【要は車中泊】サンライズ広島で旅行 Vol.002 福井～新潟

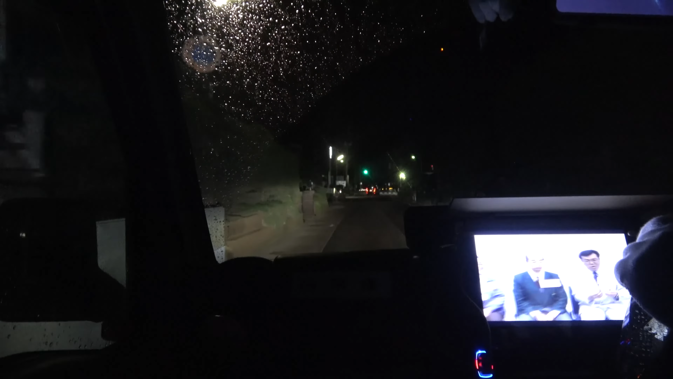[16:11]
コンビニで、まあ、寝よう思ってからね、まあ、あの風呂入った後ね、20分ぐらい走らせてからね、何いうところかと忘れた。
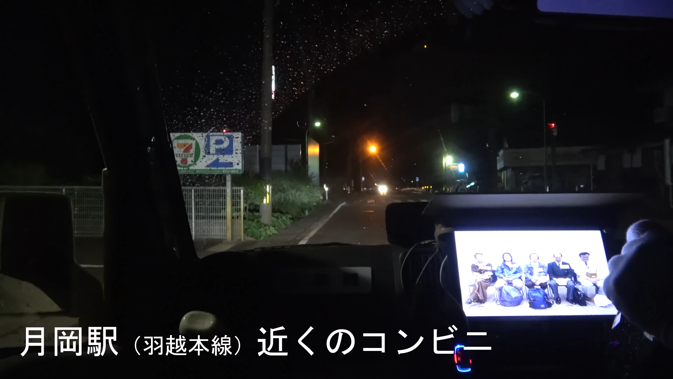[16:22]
あ、月岡駅でね、月岡駅、羽越本線がね、あの貨物列車走るいうて、あの本に書いてあったけどね、まあ、明日の朝ね、
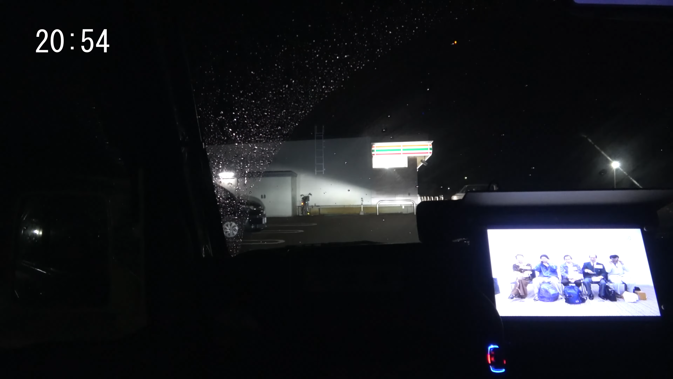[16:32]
あの羽越本線の月岡駅の方で、貨物列車取ろう思うてがね、ほいで、まあ、その近くのコンビニね、